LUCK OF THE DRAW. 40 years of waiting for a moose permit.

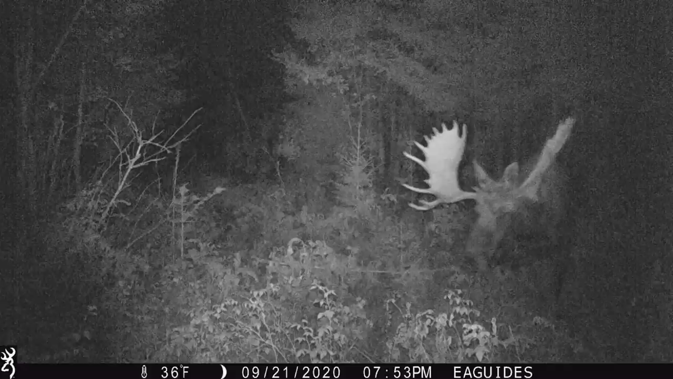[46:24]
That's definitely him. I was like, man, there's no way there's two moose like that.